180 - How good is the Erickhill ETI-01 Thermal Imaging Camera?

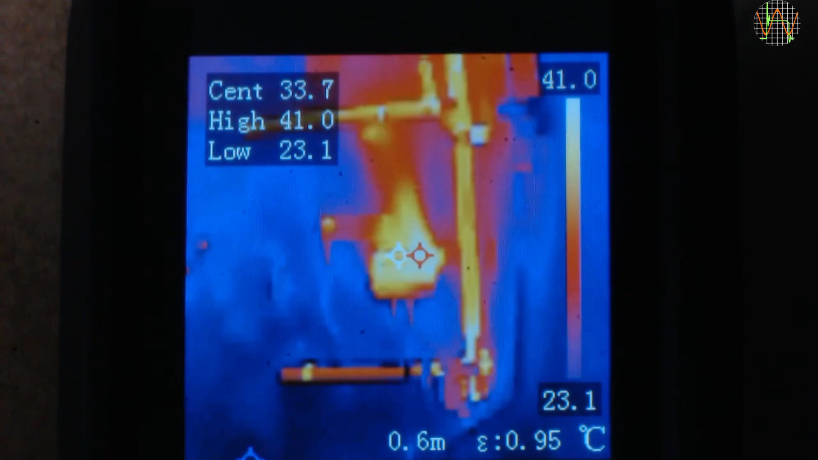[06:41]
On screen: scale top 41.0°C, scale bottom 23.1°C
Pressing the power button brings the deletion menu and another press deletes the image and opens the next. Deleting is very streamlined, probably because, as I mentioned,
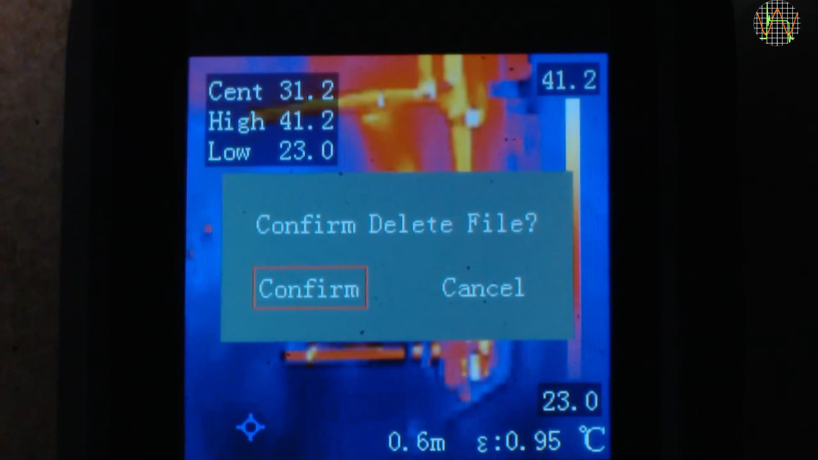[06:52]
On screen: spot 31.2°C, max 41.2°C, min 23.0°C, scale top 41.2°C, scale bottom 23.0°C
when talking about the laser, you can end up with a lot of unwanted images. Of course, you can also mass delete from the PC via the USB cable. Next is emissivity and we will look at that in a moment.
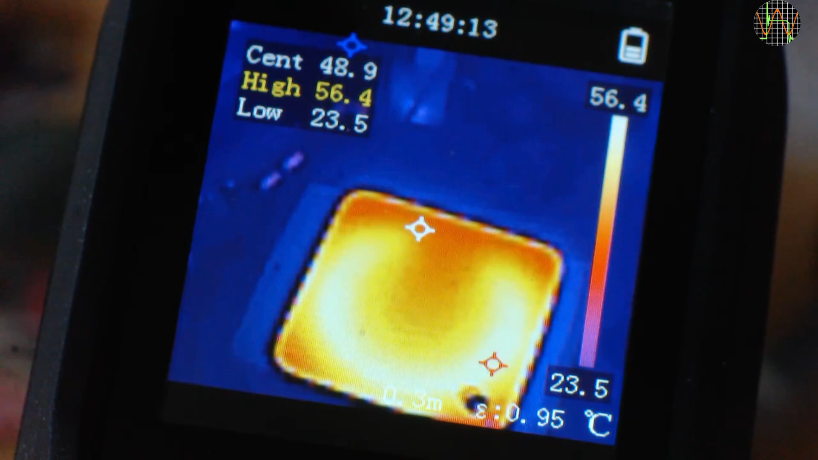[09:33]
On screen: spot 48.9°C, max 56.4°C, min 23.5°C, scale top 56.4°C, scale bottom 23.5°C
I then cranked it up to 250 degrees Celsius or 482 degrees Fahrenheit. I am using accelerated playback to speed things up. When the warning threshold is exceeded, the high reading changes from white to yellow and when it is later crossing the 100 degrees Celsius, it turns red. This is it. Nothing else happens. No beep whatsoever. This device is completely silent. When crossing 150 degrees Celsius or 300 degrees Fahrenheit, the camera automatically switches to the high temperature measurement range.
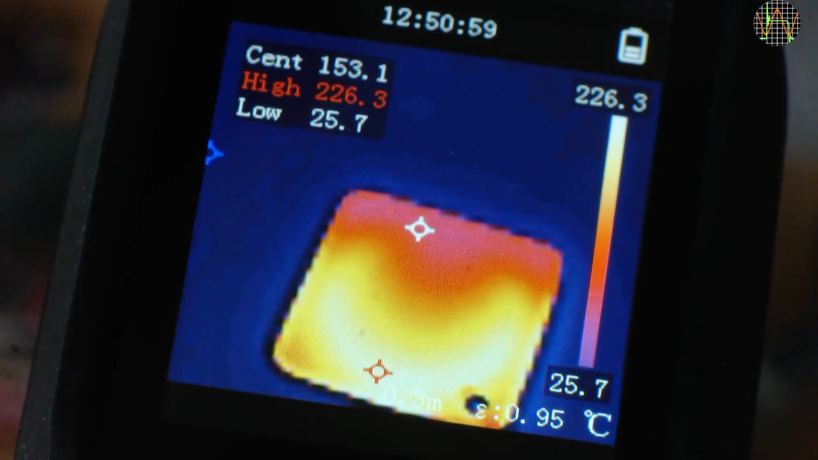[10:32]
On screen: spot 153.1°C, max 226.3°C, min 25.7°C, scale top 226.3°C, scale bottom 25.7°C
I left the emissivity at 0.95 but monitored the temperature of the hot plate with a thermocouple which is the blue circle at the bottom right. The thermocouple read quite a bit lower than the camera, but as you can see from the color button on the hot plate and the differences between center and high readings, there are big temperature gradients on the plate while it is heating up. For measurements, it is much better to get the hot plate to temperature and then turn the power off. The residual temperature then equalizes fairly quickly across the whole plate and I found that the thermocouple was within 5 degrees Celsius of the high reading and close to the center reading.
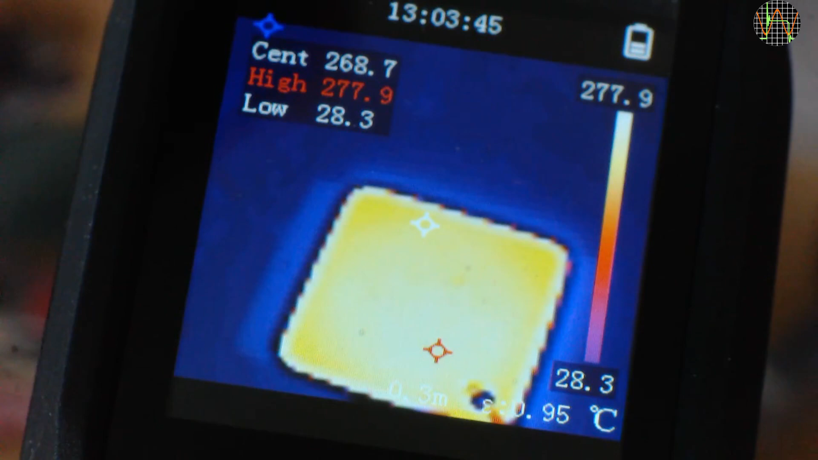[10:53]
On screen: max 277.9°C, min 28.3°C, scale top 277.9°C, scale bottom 28.3°C
So I would say the camera's accuracy for high temperatures is okay. For body temperature,
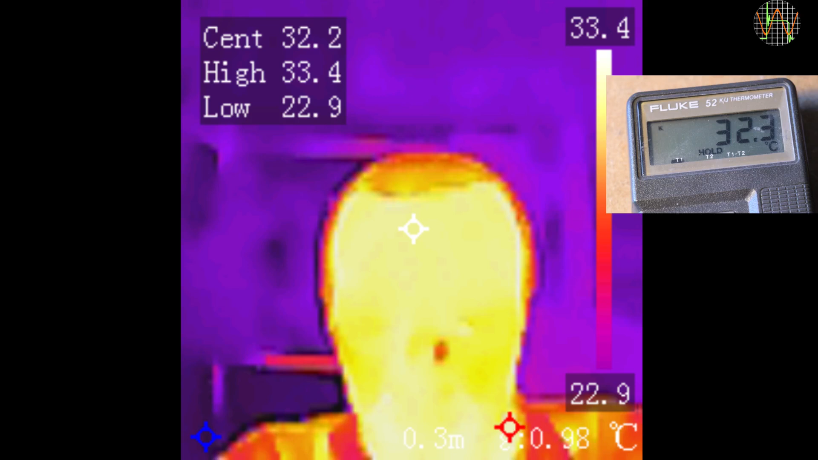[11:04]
I set emissivity to human skin and tested it against myself or my forehead and compared with a thermocouple, the difference was just 0.1 degrees Celsius which is excellent. I am not so sure if I like the overall design in terms of human factors.
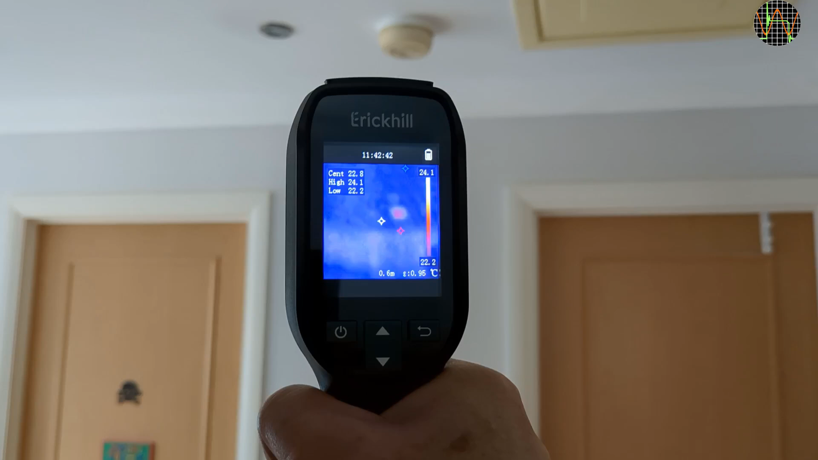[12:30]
On screen: spot 22.8°C, scale top 24.1°C, scale bottom 22.2°C
In trying to target the detectors,
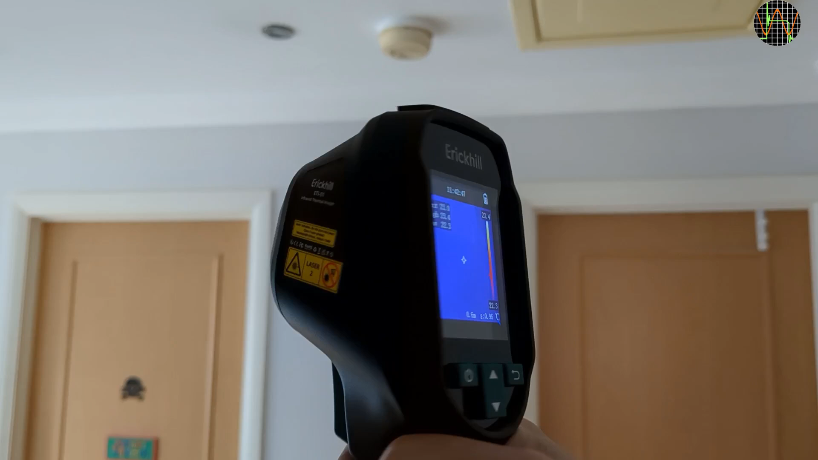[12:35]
I find it really counter-intuitive not to use the camera screen as a viewfinder, but when I do unpoint the screen to the smoke detectors,
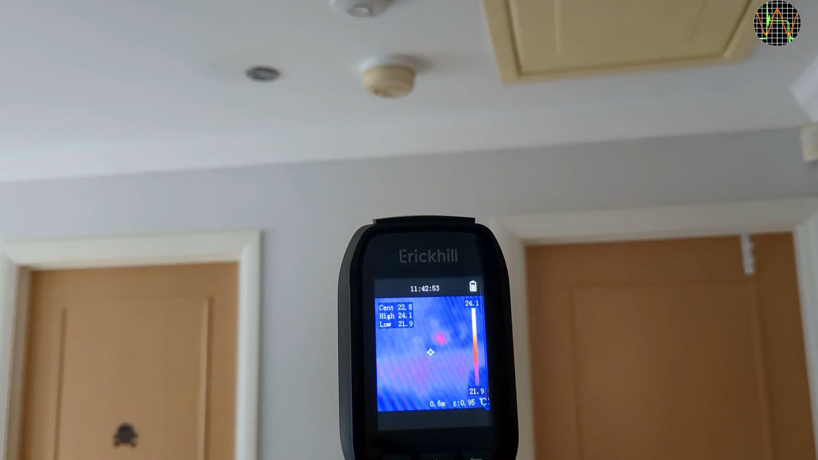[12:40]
I actually just see the ceiling over my head.
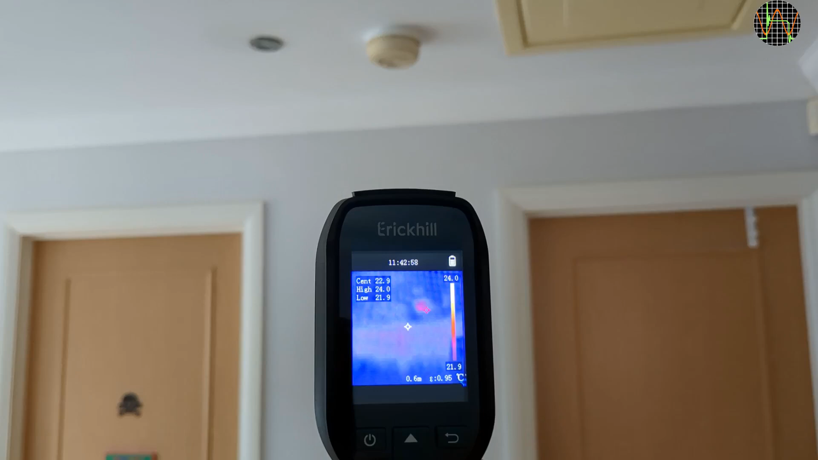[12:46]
On screen: scale top 24.0°C, scale bottom 21.9°C
If I engage the laser and steer it to shine on the old smoke detector, I get it right in the middle of the screen.
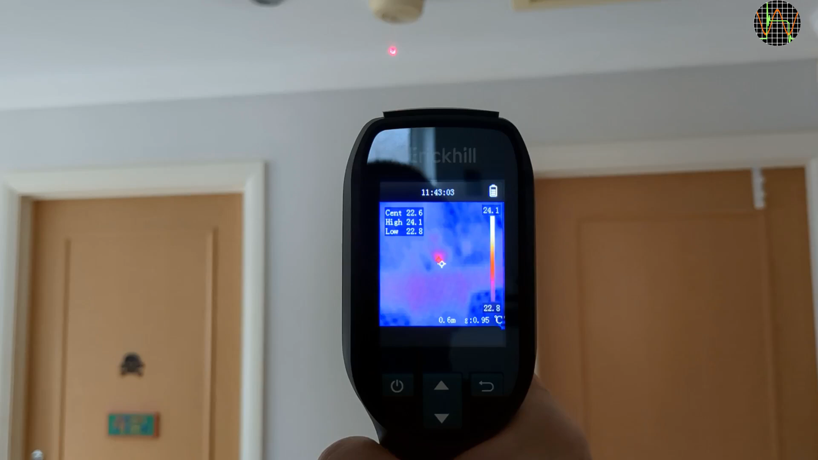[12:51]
On screen: spot 22.6°C, max 24.1°C, min 22.8°C
Perfect. The weak laser dot is of course not visible on the infrared,
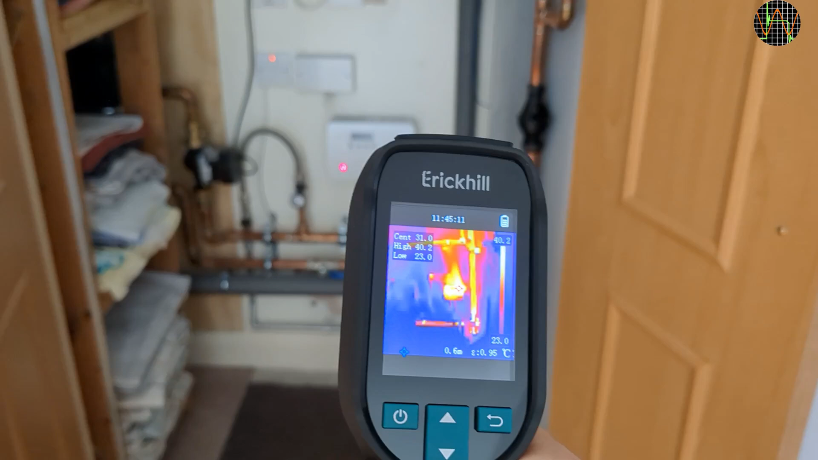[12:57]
On screen: spot 31.0°C
so you must look over the camera directly at the object.
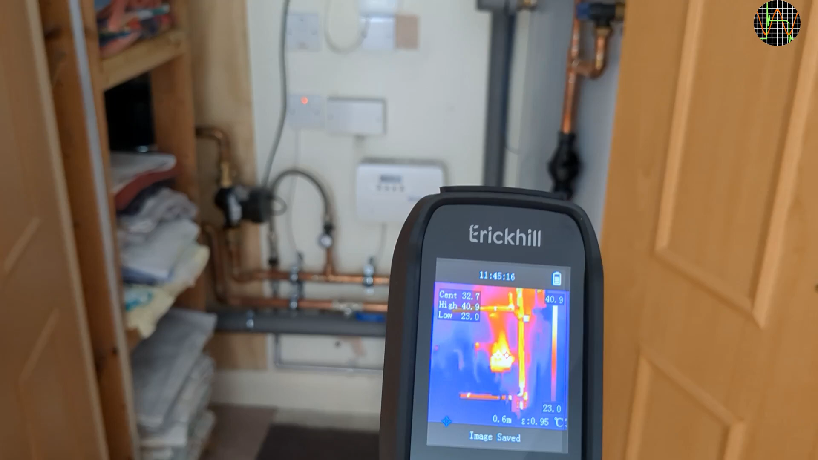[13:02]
On screen: spot 32.7°C, scale top 40.9°C, scale bottom 23.0°C
Once I got that trick, the camera was a breeze to use.